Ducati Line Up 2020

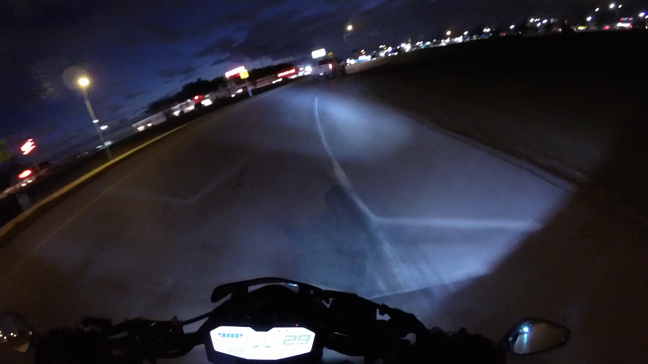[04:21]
Desde accesorios hasta las motocicletas que tienen allá adentro son una pura chulada. Así es que les voy a dar un pequeño paseo, un pequeño tour, si es que me dejan grabar. Si no me dejan grabar, pues me imagino que por lo menos sí me permitirán grabar los modelos 2020 que vamos a ver. Así es que ya nos vamos a subir al freeway y esto se va a poner muy ruidoso. Así es que nos vemos allá, carnalitos.
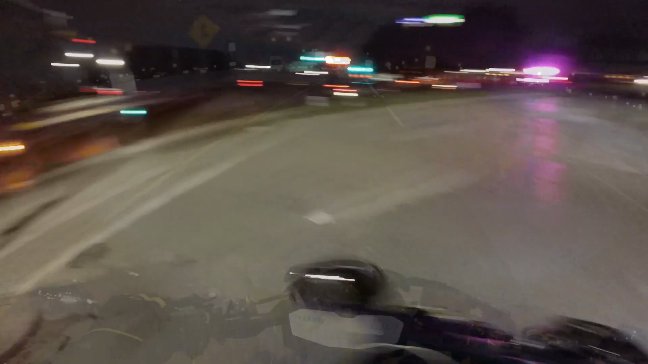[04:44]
Andamos en Dallas y como siempre, carnalitos, un puto desmadre aquí. Ahí va la ambulancia, siempre pasan cosas aquí en esta área de Dallas, desafortunadamente. Pero bueno, a ver si damos ahorita con Ducati de Dallas, que es uno de los pocos dealers de Ducati que hay en el área. No sé si haya otro más cerca, pero este al menos es el único que conozco.
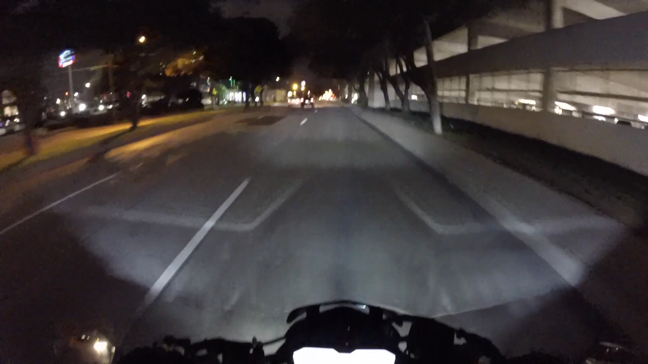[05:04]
Posiblemente haya otros dealers que vendan también Ducatis,
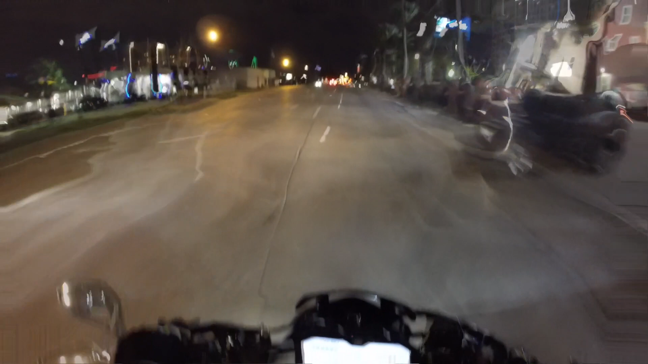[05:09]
pero un dealer exclusivo de Ducati solo conozco este, que andamos cerca de lo que es el centro del downtown, ese edificio verde, todo eso que se ve al fondo ahí, es el downtown.
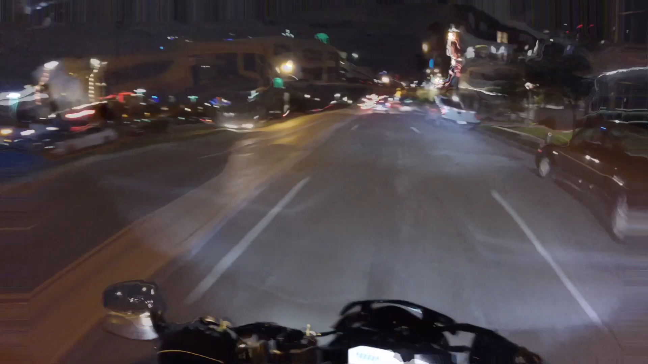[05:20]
Según yo, es para allá atrás. No, miento. Es allá adelante. Ahí están todos los Biker Brothers. Ahí está Ducati.